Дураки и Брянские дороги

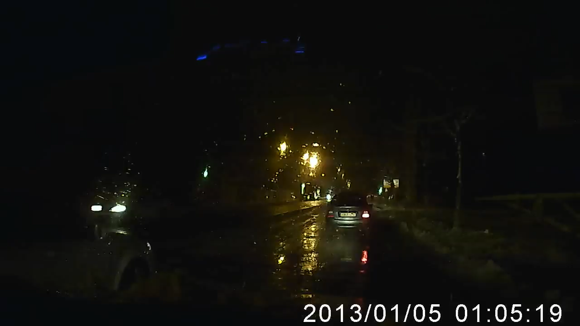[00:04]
Взрыв А вон у нас Шрайк Дебил 389 СМ А вон какой нибудь тетке сейчас на скорости
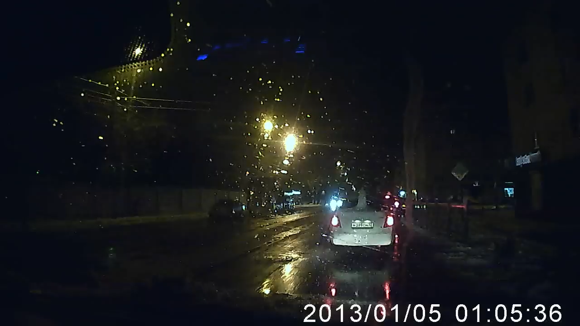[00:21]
Улетит этот снеговик и будет БТП Человек об этом не думает вообще А зачем? Он решил снеговика светить на машине Хорошо, если этого снеговика зубовуха получится Субтитры создавал DimaTorzok